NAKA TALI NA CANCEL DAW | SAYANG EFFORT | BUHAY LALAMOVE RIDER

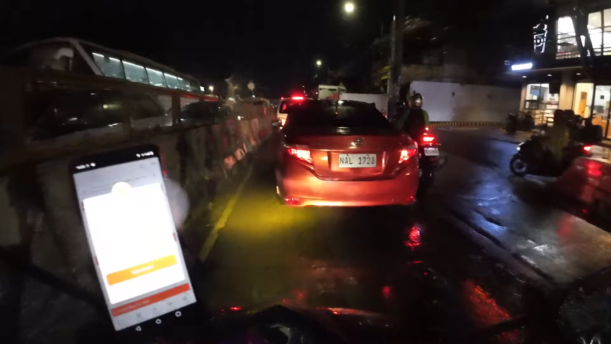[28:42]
Tapos yung mga padagdag natin. Umuulan. So yun, hanggang dito na lang ang vlog ko mga boss. Like, comment, and share.